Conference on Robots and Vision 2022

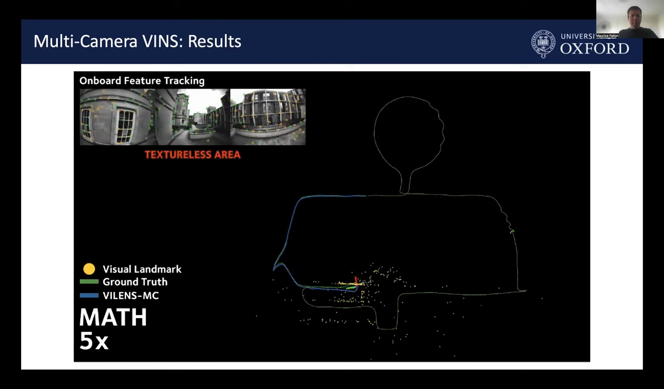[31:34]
So it's the combination of the multi-camera odometry and the IMU allows you to kind of be robust despite all of these challenges. Just skip forward to one of the highlight points of this video.
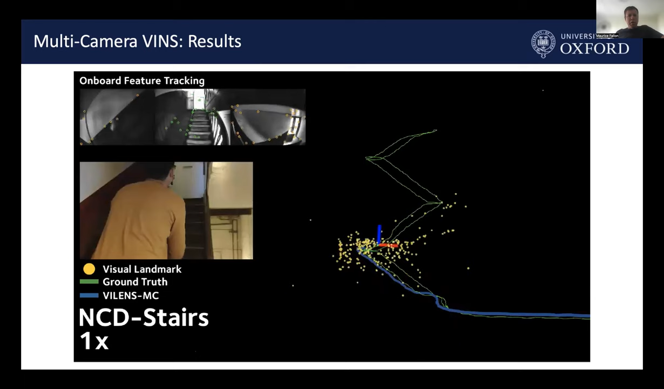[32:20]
And by being able to switch between forward or lateral facing cameras,
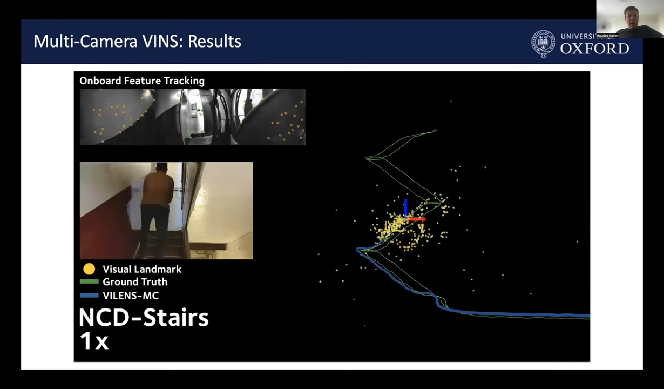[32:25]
we're able to track motion going up this very narrow environment.
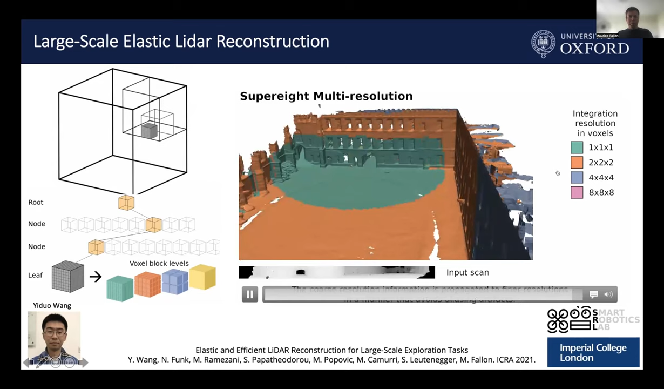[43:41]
We're having high accurate reconstructions close by where you might want to be able to plan a pathway through a narrow passage, such as the one that's illustrated at the very end of the sequence. And there's a narrow passageway here. And then to allow the system to scale up to large scale environments, we incorporated that within a submapping system. So here, this is kind of illustrative of the separation between different submaps.
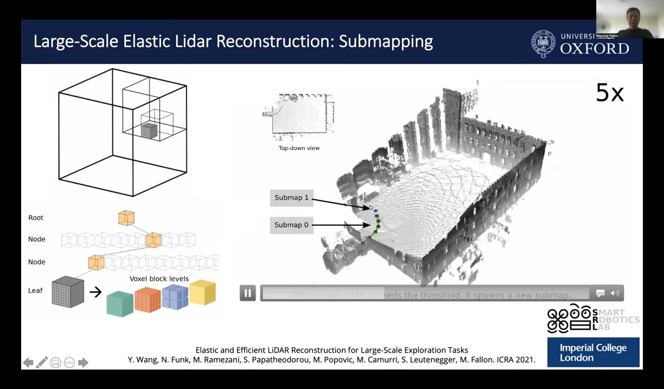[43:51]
So effectively, as the robot, or in this case, the handheld system, moves between different environments, we can reconstruct parts of the environment with spatially constrained submaps. So we have a submap that stretches out to about 40 meters around the robot as it's moving, and then we start another submap.
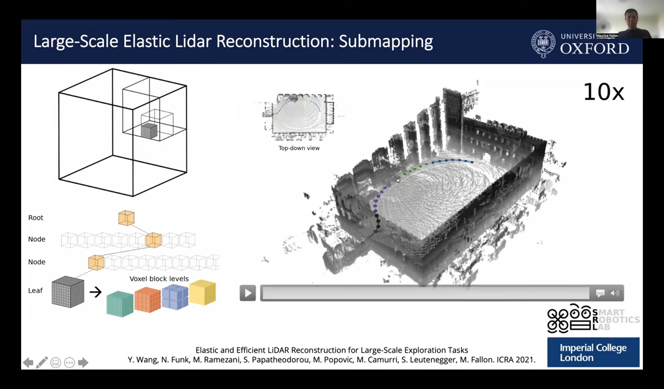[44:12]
And our work looked at trying to scale reconstruction to scale linearly with the volume that's being explored,
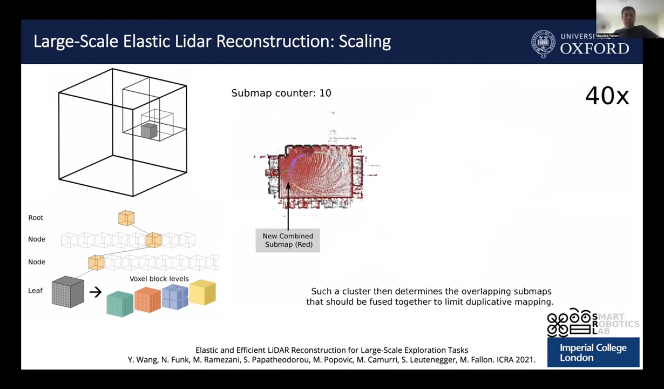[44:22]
as opposed to with the time that's being explored. So we're not looking at the pose graph here, we're looking at a series of submaps.
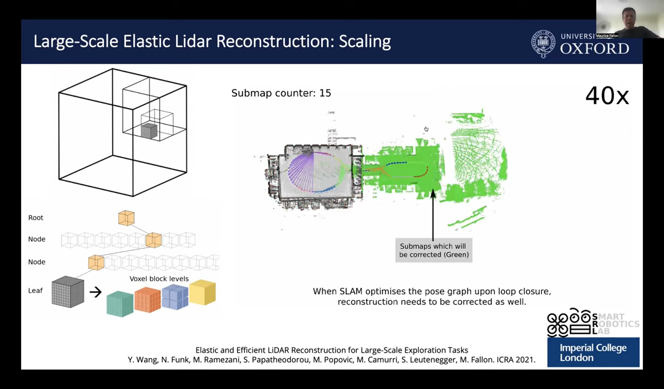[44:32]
They're indicated by the color of the poses that are visualized here. And as we've explored in this environment area here in the middle, the number of submaps has stayed consistent.
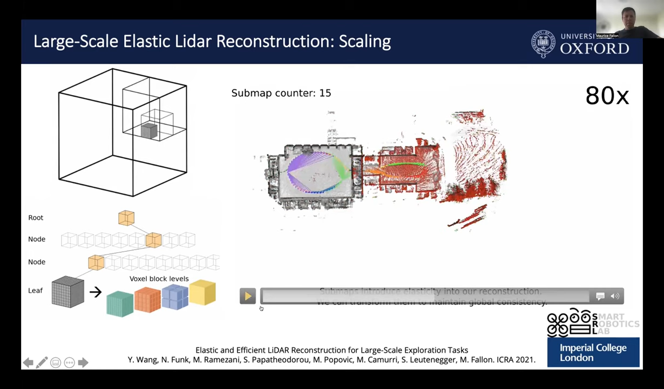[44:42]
And as we move around in the large part of the environment, it increases linearly with the area that's been explored or the volume that's been explored. And now after the environment has been fully explored, you can see that the submap counter is no longer increasing. So this is allowing a volumetric occupancy map based reconstruction to scale to an environment that's in the order of 200 or 400 meters across.
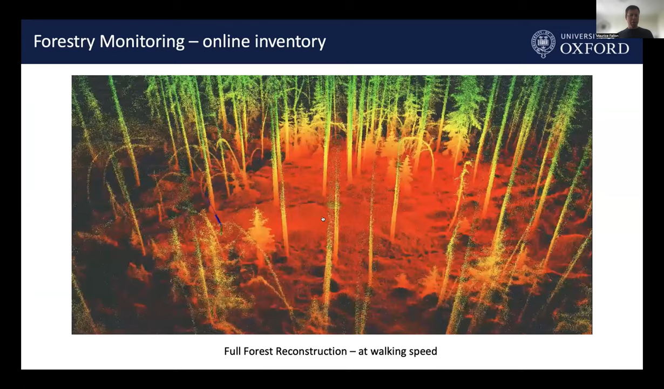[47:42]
And what the forestry environment are interested in doing is to identify individual tree instances to measure the quality of their growth.
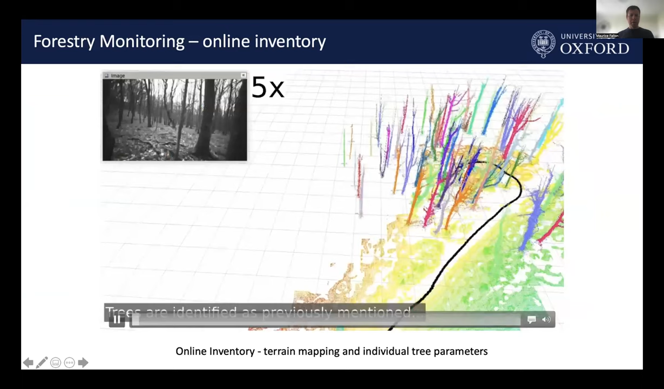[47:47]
This is actually a natural growth forest, but in forestry environment, you're interested in what's the quality of the first 6 meters of a trunk, for example, that can be used for reconstruction.